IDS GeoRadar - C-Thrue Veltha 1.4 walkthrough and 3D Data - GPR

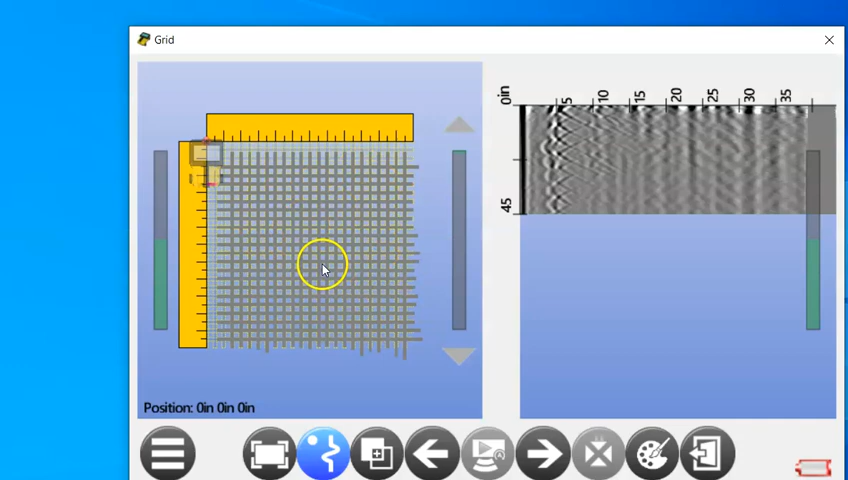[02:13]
swaths we ran you can also zoom in here on this screen and take a peek if you want to click on each one of these you can also zoom in over here on your B scans
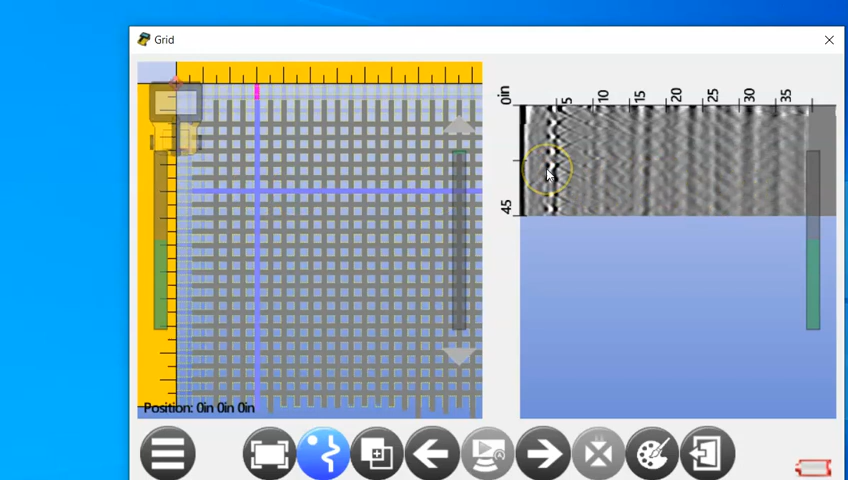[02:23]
and then you can also use the arrow keys to slide through these different B scans now
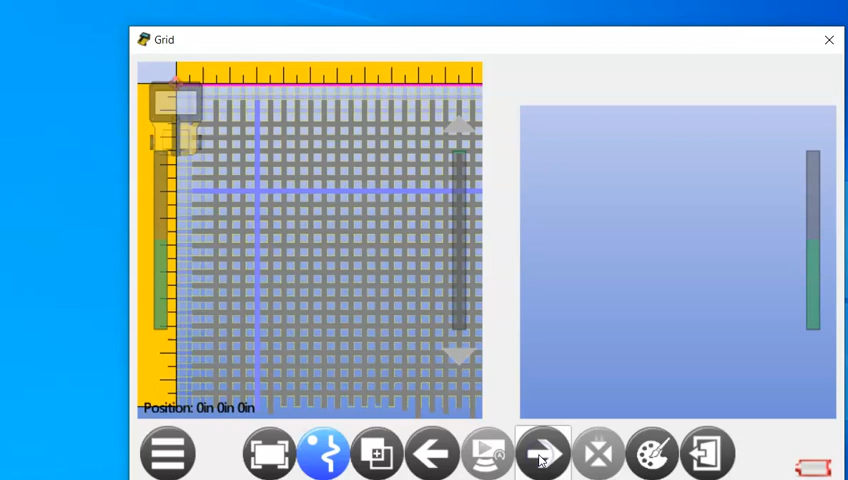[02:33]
some of the big things that we did change here in this new version of Veltha are
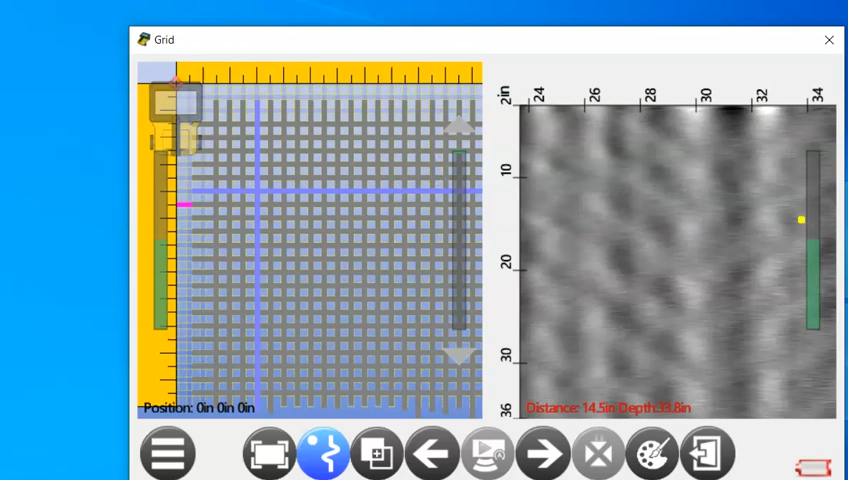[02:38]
going to be in your C scan which is the 3d tomography here so
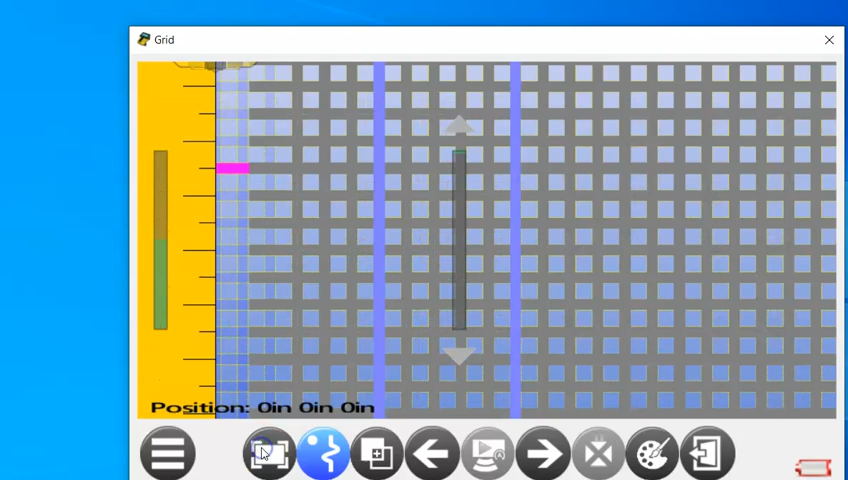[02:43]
what you can do is make that full screen so let's merge that data here
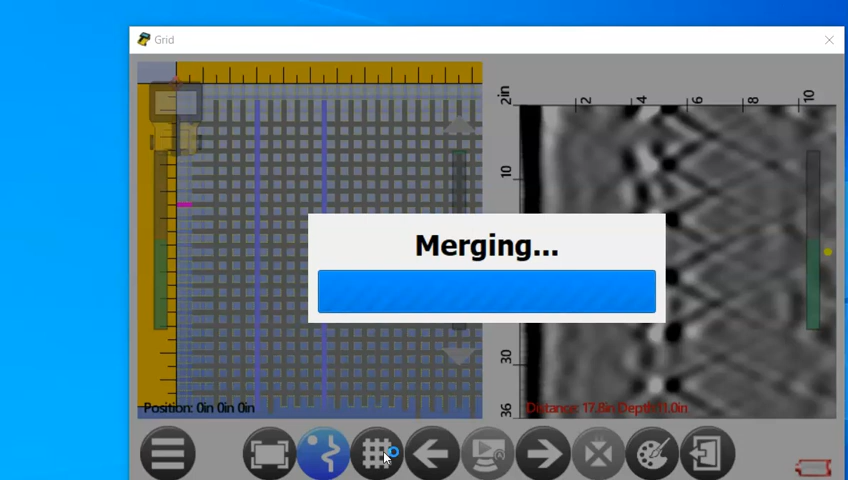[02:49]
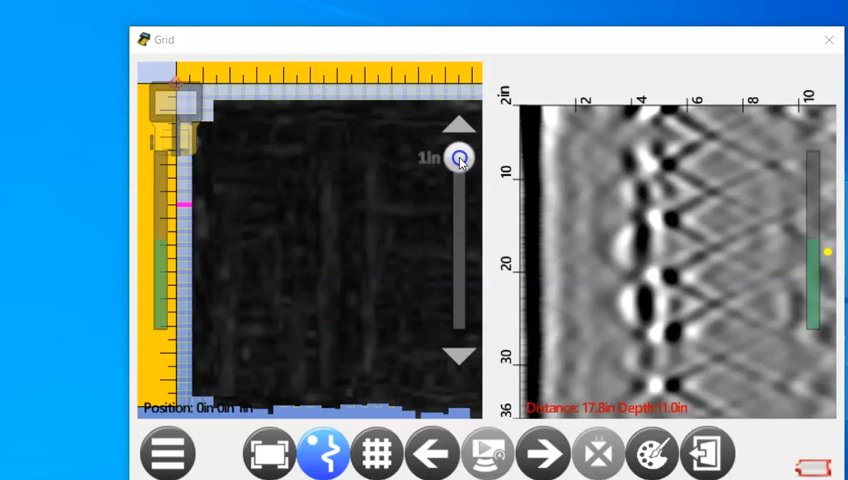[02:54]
we're going to slice down to about looks like these rebar are about 3.7 let's go down to four inches there
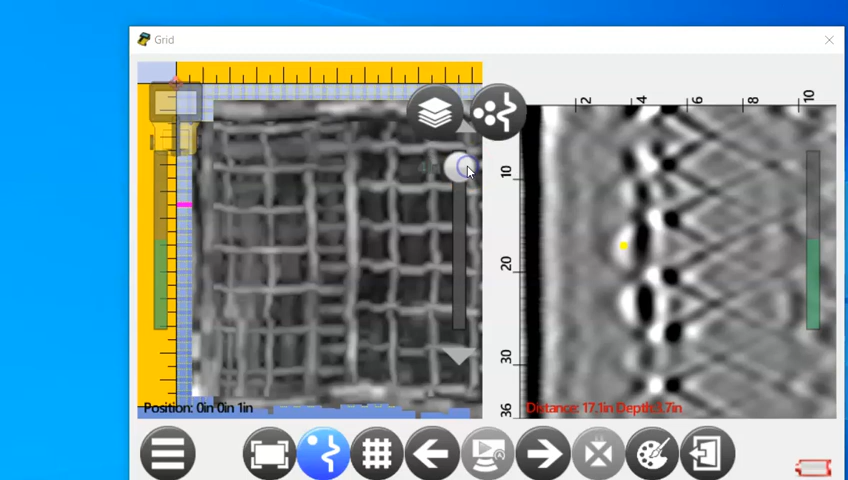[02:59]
we go and now we have a really good view here of that rebar mat the two rebar mats it actually looks like one rebar mat right here second rebar mat right here and they were kind of coming together right in the middle so really interesting but what we can also do now is independently change these color palettes so let's say you want to look at perhaps jet this is one of my favorite new color palettes you can play with the intensity here as well I kind of like to keep it right in there go around through all these different color palettes or back
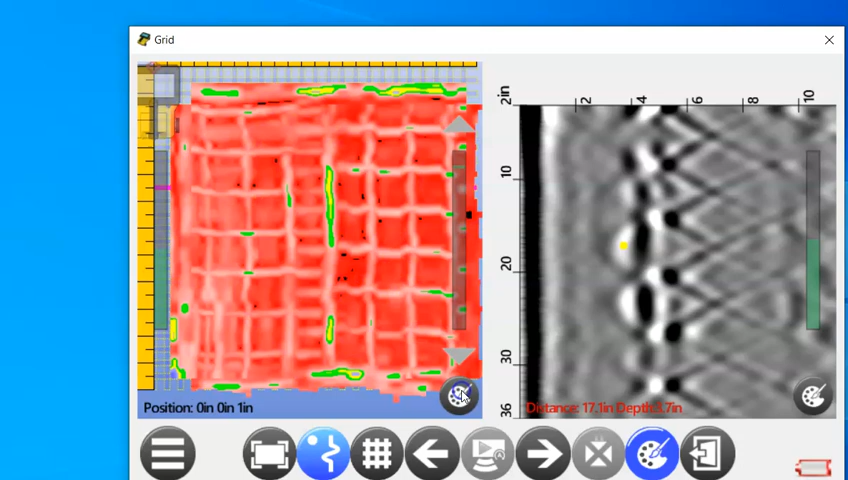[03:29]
to grayscale if you prefer same thing over here with your B scan we can go through all the different color palettes now one of the other things that we can change is going to be the migrated data we're doing a Hilbert transform now let's do first off like you would with any survey a hyperbola fit I like these right here so
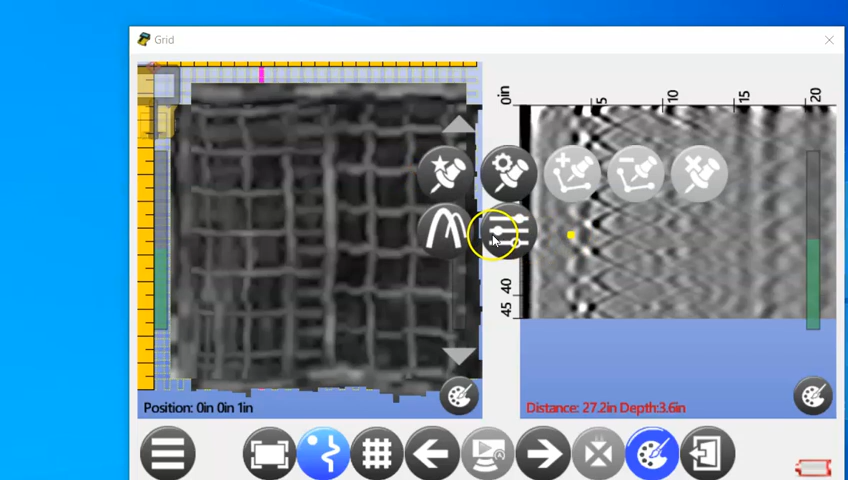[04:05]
you can either right click on your remote desktop or push and hold with your finger on the see-through go to the hyperbola fit it actually looks pretty good here so you can see you
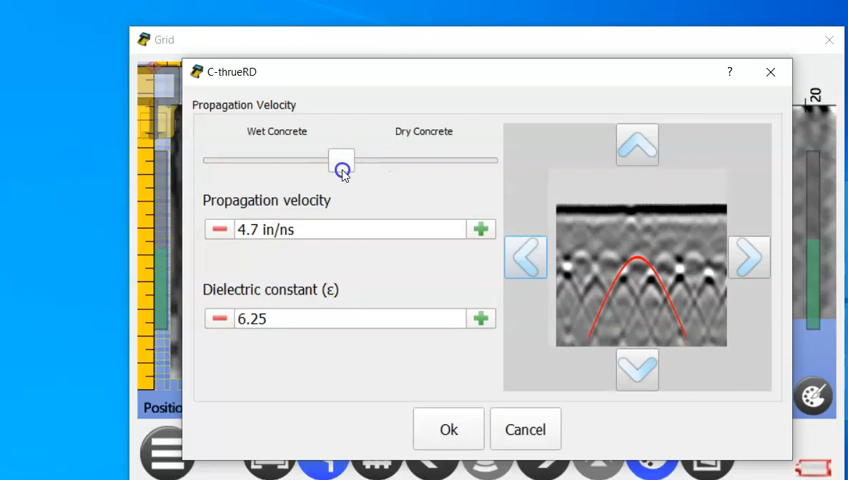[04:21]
seven point four four six two five yeah right here that's
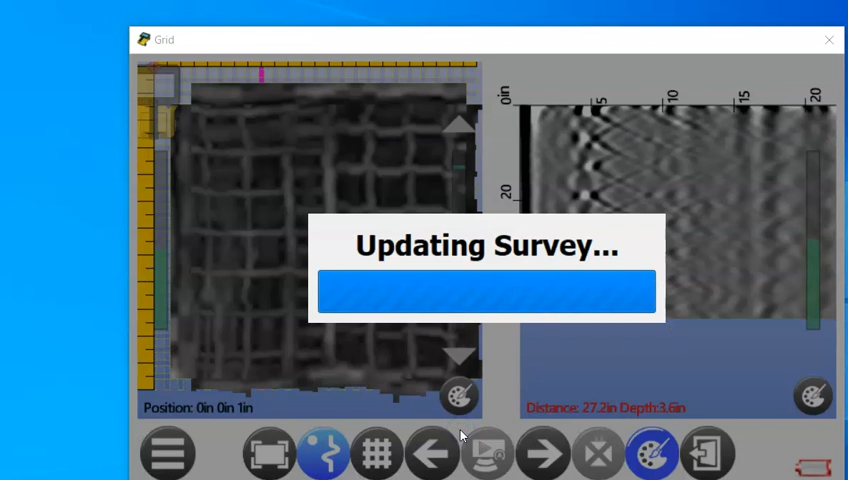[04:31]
going to update our survey to get a little more accurate depth here and you always want to do a hyperbola fit and now we're showing this rebar
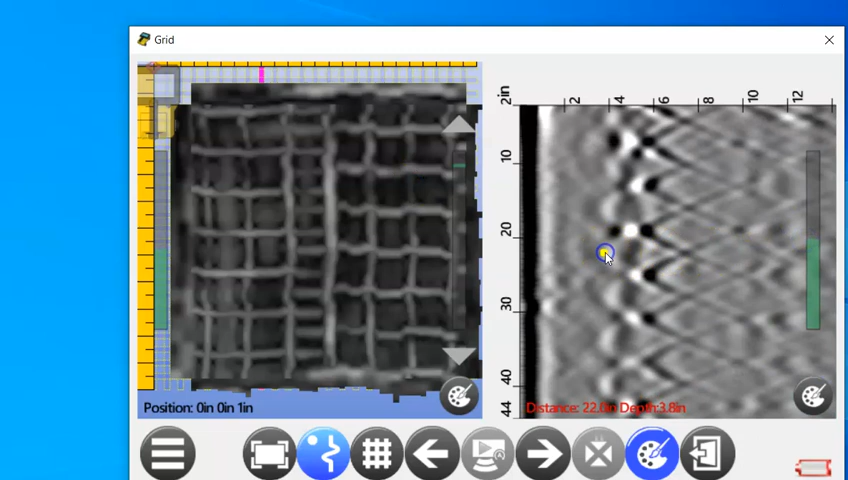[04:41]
at about yeah three point eight inches is what we're seeing here four three point eight and we're looking good but we can change these color palettes as well if you right click or push and hold you can also go to these options here so we can look at migrated data so that's going to flip that around these points right here are going to be our rebars we can also turn on the Hilbert transform as well